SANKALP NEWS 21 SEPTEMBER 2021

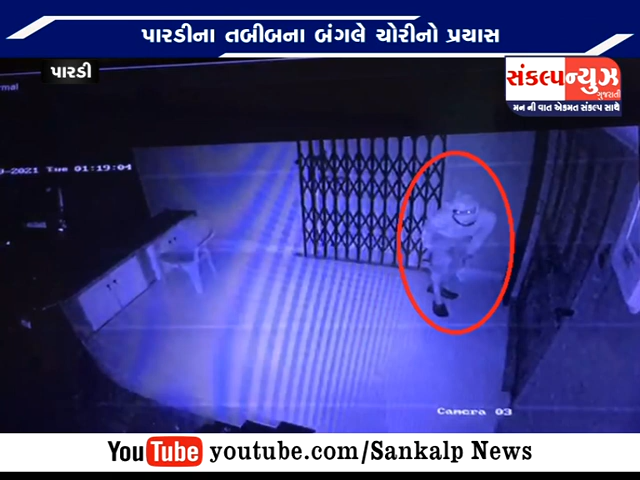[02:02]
आ चोरी नी घटना अंगे डॉक्टर लतेश पटेले जणाव्यु हतुं के पहला पण अमारा बंगला मां चोरी थई हती अने फरी एक वखत सोमवार नी गत रात्रि ना
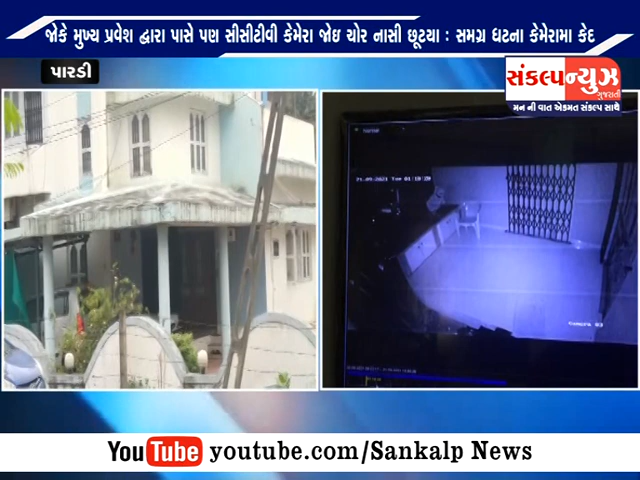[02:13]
1:20 सुमारे तस्करों गेट में प्रवेशता नी साथे ज कैमरा ने साइड में खसेड़िया था ने लाइट नो बल्ब काढ़ी नाख्यो हतो, जेथी अंधारा नो लाभ लई चोरी करी शके। परंतु अन्य कैमरा पर लागेल होवानुं चोर ने जणाता त्यांथी भागी छूट्यो हतो,
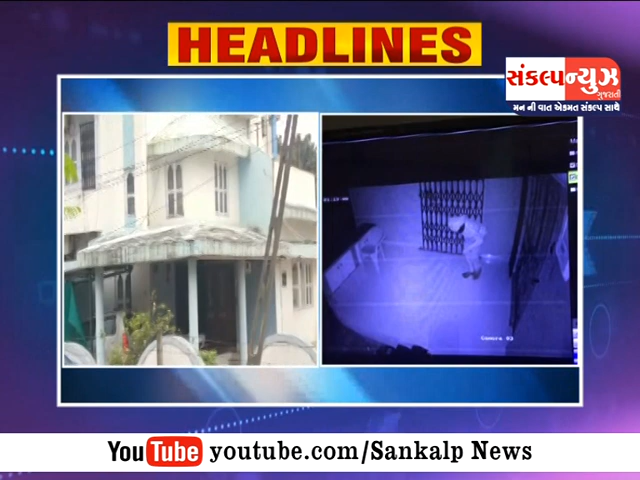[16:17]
પારડીના તબીબના બંગલે ચોરીનો પ્રયાસ, સીસીટીવી કેમેરા ફેરવી નાખી ગેટ પાસેનો બલ્બ પણ કાઢી નાખ્યો.